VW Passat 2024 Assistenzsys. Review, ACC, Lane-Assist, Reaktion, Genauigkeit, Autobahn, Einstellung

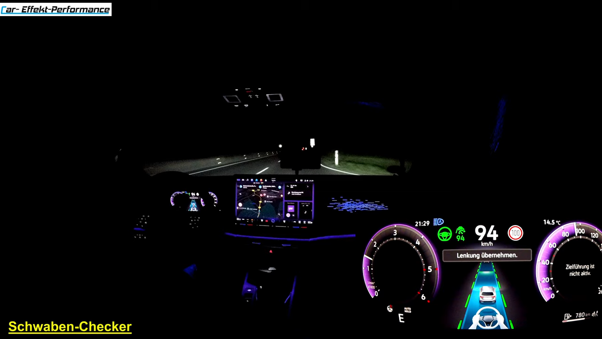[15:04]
Ja, Checker-Freunde. Schauen wir mal, was er erkennt. 70. Oh, ja. 70 voraus. Sagt er uns schon. Schon grafisch gut dargestellt. Und jetzt geht er auch runter und bremst. Und? 70, 70, 70, 70. Wow. Sehr stark. Gut. Jetzt kommt er auch gleich im Blitzer. Also, das macht er richtig gut. Und der Lane Assist, der Travel Assist, der ist richtig gut. Kennen wir ja schon.
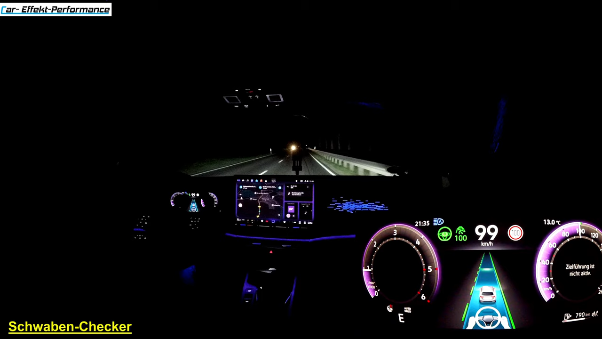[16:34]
Und das sehe ich natürlich auch alles in meinem Head-Up-Display. Mal schauen, wie er das lenkt, ob er da ein bisschen vom Gas geht. Oh, das macht er aber gut, 70 voraus. Ja, komm schon, komm schon, komm schon, die kriegst du auch. Oh ja, stark. Macht er auch gut. Jawohl. Also, ich bin immer lenkbereit. Jetzt merkt er schon, dass die 70 gleich kommen, geht schon vom Gas.